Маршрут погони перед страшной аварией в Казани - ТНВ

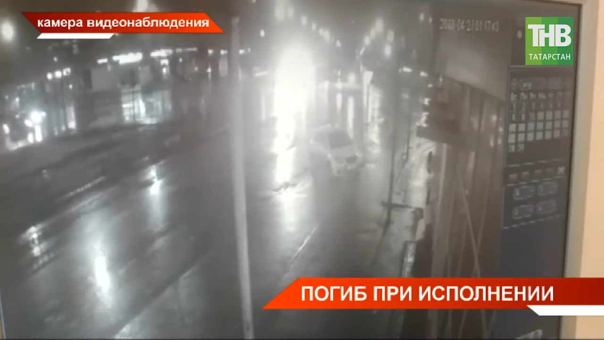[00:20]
Но ночной гонщик даже не думал тормозить. Он протаранил стоящую на пути машину на скорости 140 км в час.